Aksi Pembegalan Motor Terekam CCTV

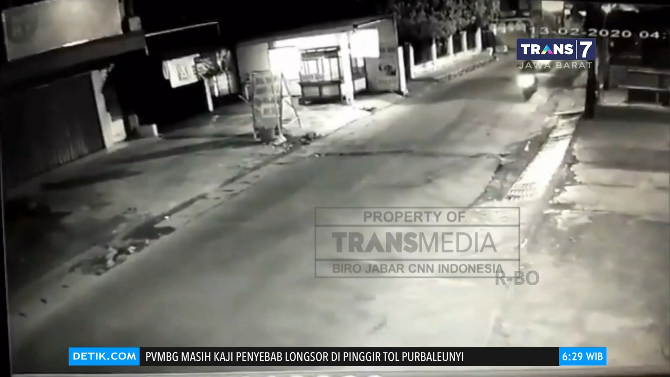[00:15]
Dari rekaman kamera CCTV milik showroom sebuah mobil di Jalan Pintara Jaya,
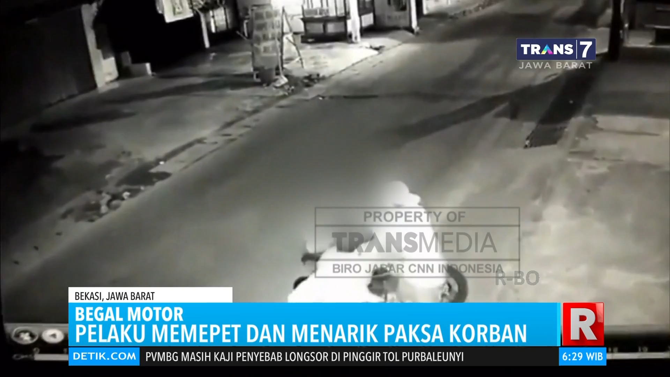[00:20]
Gang TK Kota Bekasi pada Kamis Dinihari, terpantau sebuah aksi pembegalan.
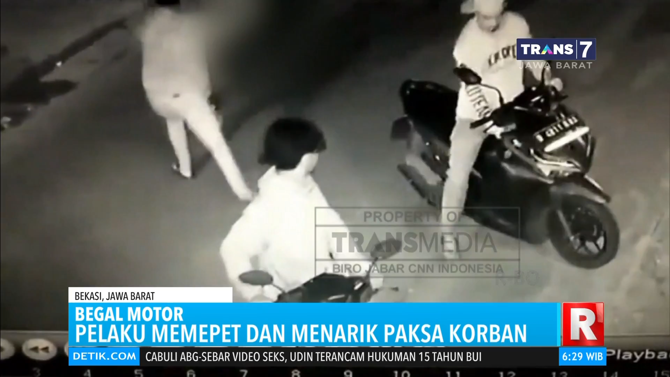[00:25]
Tiga pelaku begal datang dari arah belakang korban dan langsung
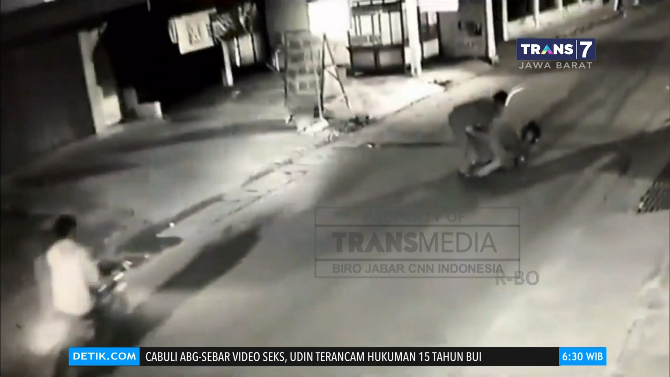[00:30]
memepet dan menarik paksa hingga korban terjatuh dari sepeda motornya. Usai korban terjatuh, satu orang pelaku lainnya membabi buta menyebutkan senjata tajam jenis lurid ke arah korban.
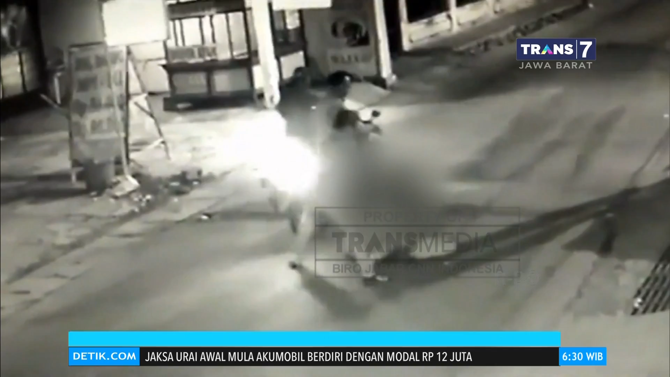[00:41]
Sementara satu pelaku lainnya mengambil sepeda motor milik korban. Tak puas mengambil sepeda motor, pelaku yang membawa senjata tajam tersebut mengancam korban untuk menyerahkan barang berharga lainnya berupa handphone.
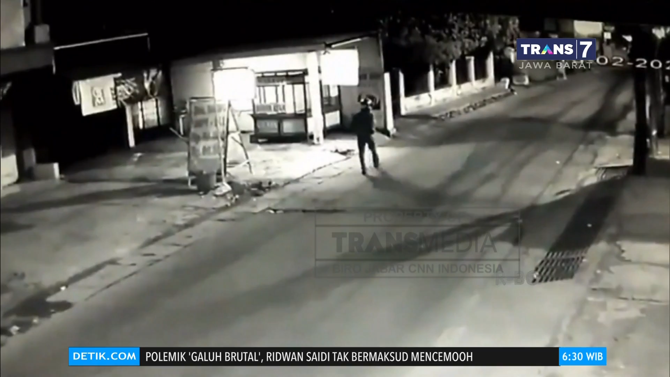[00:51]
Korban yang diketahui bernama Muhammad Artini, warga Bintara Jaya 8,